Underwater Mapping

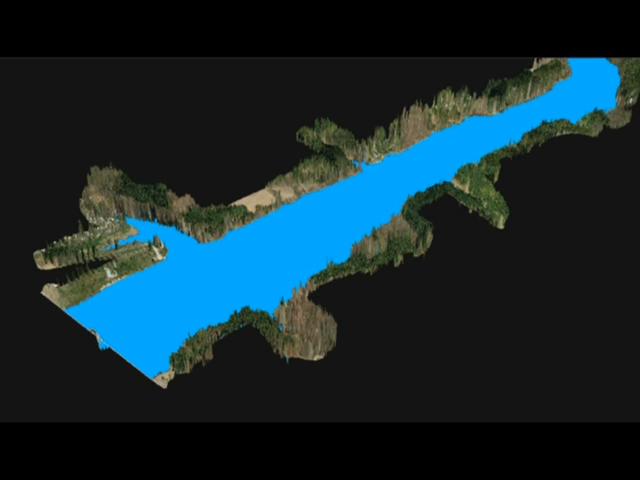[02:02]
Here we can see an overlay of the locations where the measurements were taken. This information integrates easily with our existing mapping, so we can easily visualize these locations as depths.
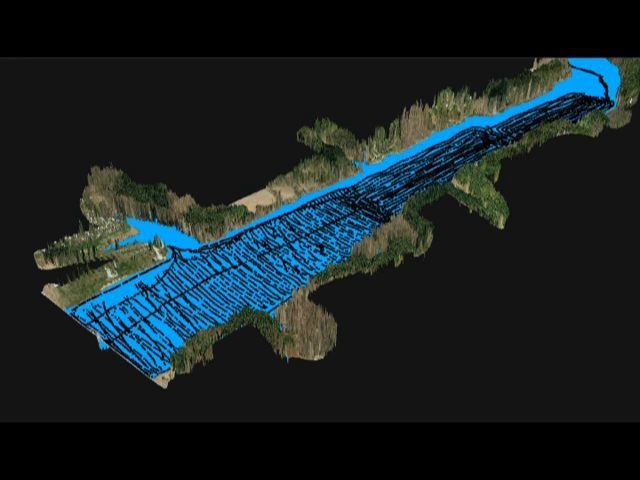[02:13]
This map shows depths as a continuous surface, with each half meter shown as a different color. We can see the shallow areas in red along the banks and in the marina,
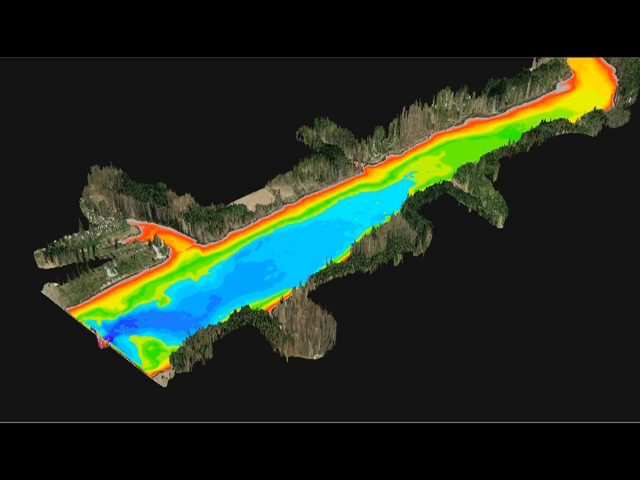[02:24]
and the deeper areas in blue in front of the dam. This view is looking downstream to the northwest over the dam, with the highway running along the top. The depths shown here range from about 1 meter in red to about 14 meters in dark blue.
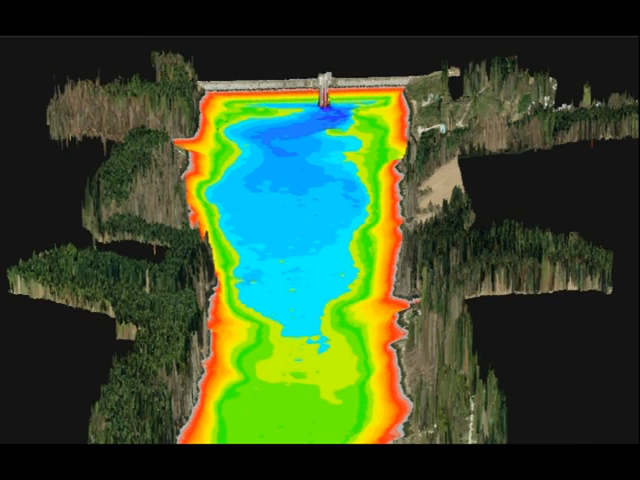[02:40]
That's about 3 feet to 45 feet deep. Here are some closer views. This is looking southwest.
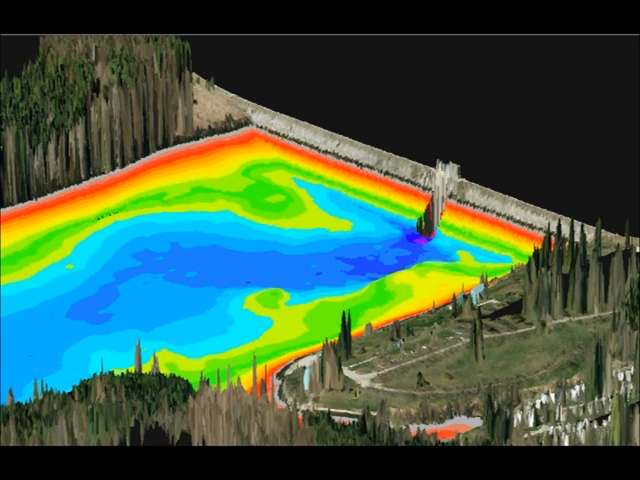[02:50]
The day-use area and the marina are just visible in the foreground.
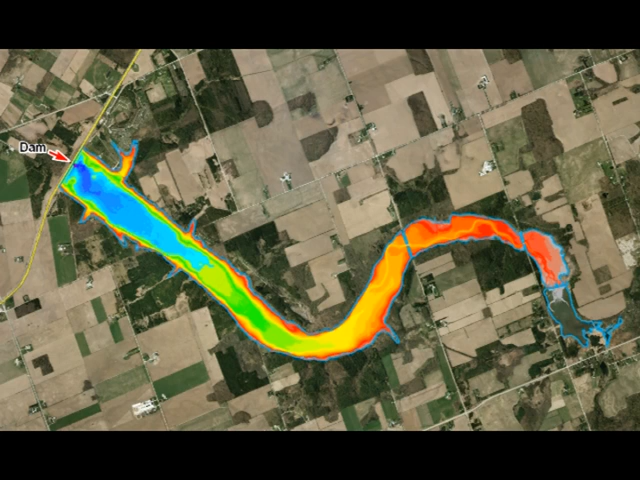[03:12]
Again, we can see the shallow areas in red at the upstream end and along the banks, as it gradually gets deeper towards the dam.